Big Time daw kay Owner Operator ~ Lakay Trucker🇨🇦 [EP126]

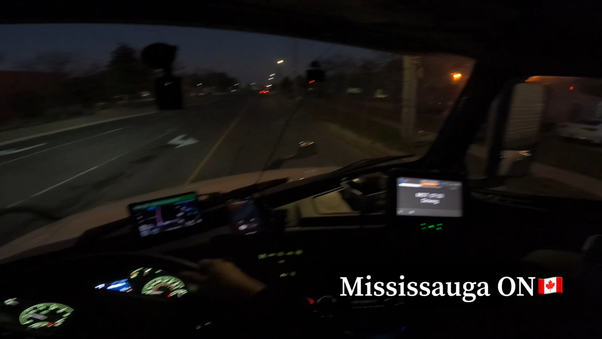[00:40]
Calgary Edmonton, Winnipeg
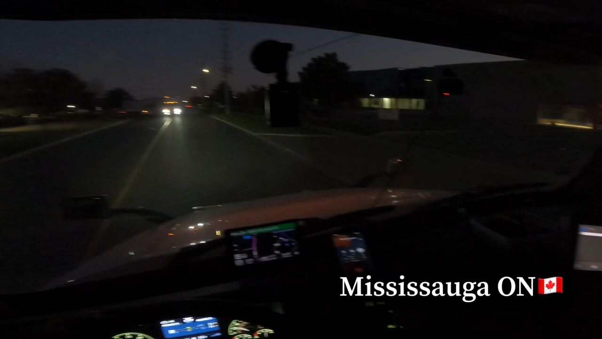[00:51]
Alay natin Spiro Hello sir Malapit na po ako Ito na, mga 3, 0.03 miles Sabi niya, kakanan na ako rito Bukas pa ba sila? Ito, naging hindi ka namin Ah, okay, okay Malapit na ako sir Ito na, ito na Arrive in Columbus Road Sabi niya na Sige, hindi ka namin Okay, okay sir Thank you Thank you